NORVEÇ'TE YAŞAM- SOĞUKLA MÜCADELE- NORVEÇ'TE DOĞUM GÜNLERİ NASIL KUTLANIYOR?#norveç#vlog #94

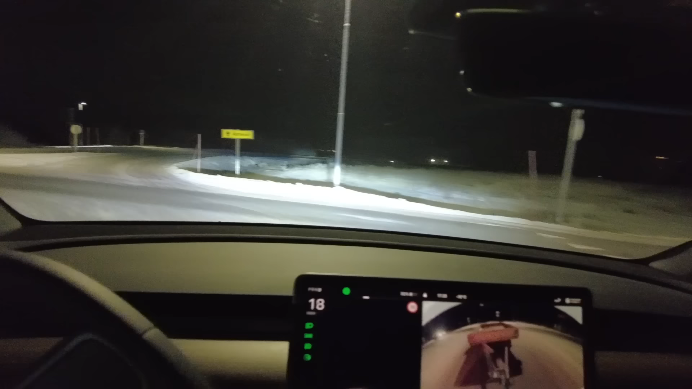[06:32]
Şimdi yine bir sürü linç gelecek ama yapacak bir şey yok arkadaşlar. Bak, kendi işimizi kendimiz görüyoruz.
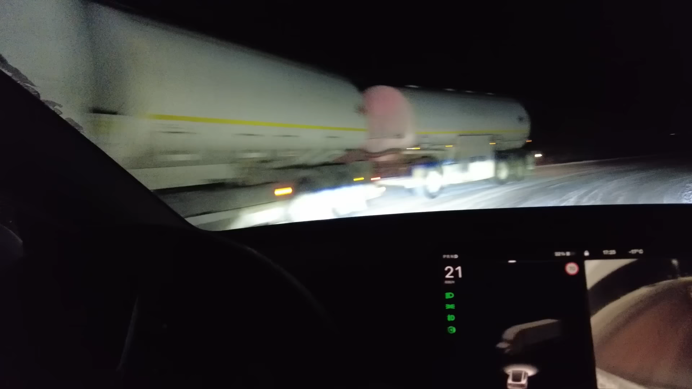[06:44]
Adamı aradım, getirebilir misin diyorum. Yok diyor, getiremem.
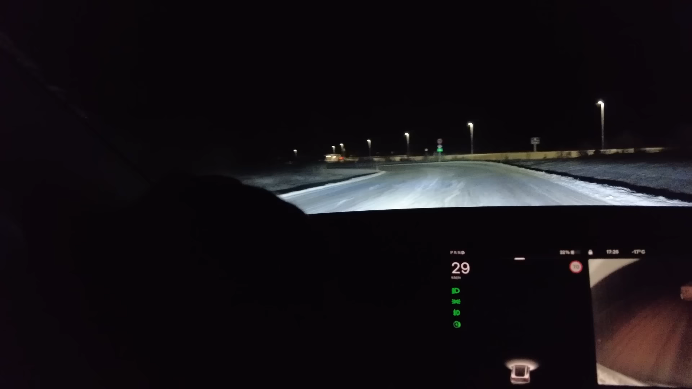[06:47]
Traktör çalışmadı diyor. Gelip kendin al diyor.
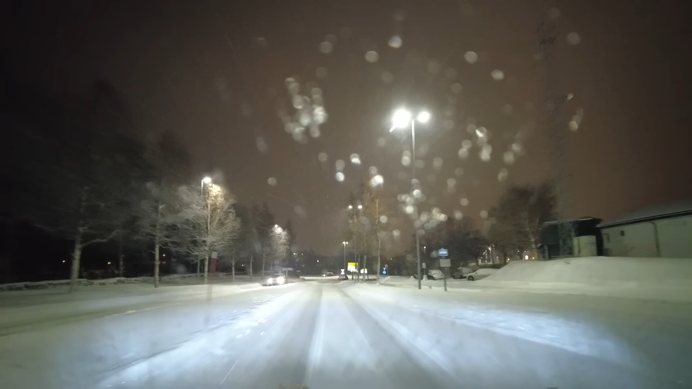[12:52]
Daha önce birkaç kez bahsetmiştik. Çivili lastikler var üzerinde. Ama yine de dikkatli gitmek gerekiyor. Kayma riski var her zaman. Buzun üstüne kar yağdığı zaman daha riskli oluyor. Kaydırabiliyor arabayı yine de.
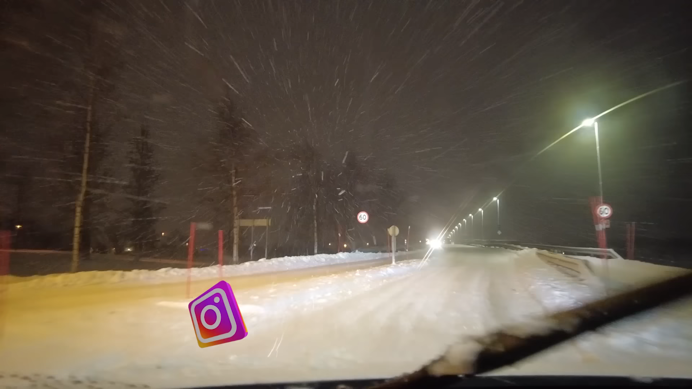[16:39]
Kavşaklarda gördüğünüz gibi ışık yok. Herkes önceliğini biliyor. Trafik sağdan akıyor buradan da yine aynı şekilde. Önceliğini biliyor. Herkes birbirini bekliyor. O yüzden bir sıkıntı yaşamıyoruz.